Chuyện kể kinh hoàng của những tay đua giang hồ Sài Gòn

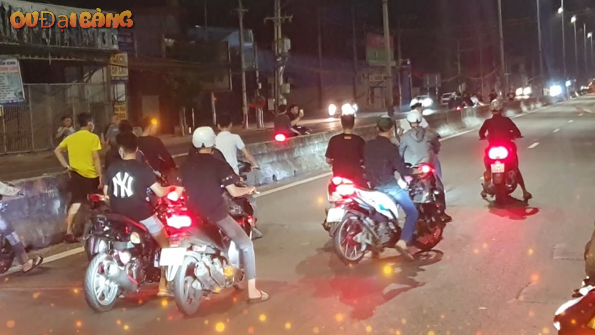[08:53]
thông Đi tuần tra Tốc độ đoàn bão đêm Được giảm một cách đột ngột Các tốp xe chia ra Chạy vào những con hẻm Gần đó tẩu thoát Đoàn xe lúc này Tạm thời tan đàn sẽ nghé Sau khi gặp sự